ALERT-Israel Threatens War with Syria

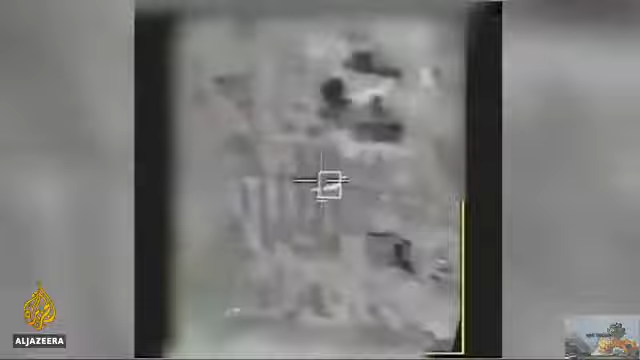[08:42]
Israeli Army video shows what they say is an Iranian drone flying towards the northern Golan Heights, before it was down.
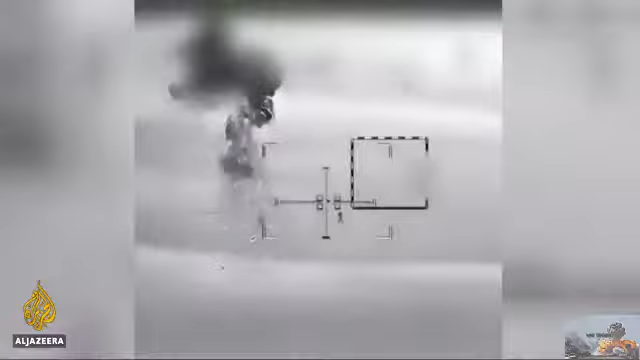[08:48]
In retaliation, the Israeli Air Force hit targets in Syria, including the suspected drone command center, Iranian targets, and Syrian air defense.